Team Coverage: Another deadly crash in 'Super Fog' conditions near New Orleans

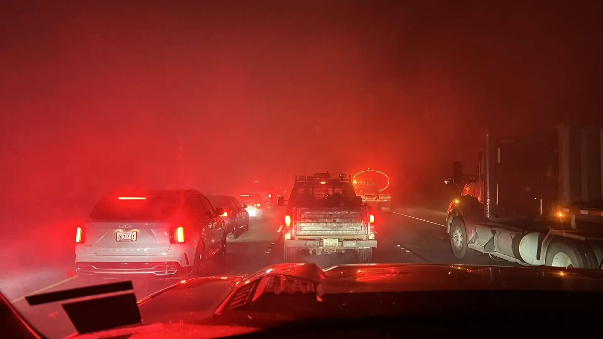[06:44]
found himself in bumper to bumper traffic and then he pulled up on this an 18-wheeler on its side I seen the crush cab of the 18-wheeler photos shared with WWL showed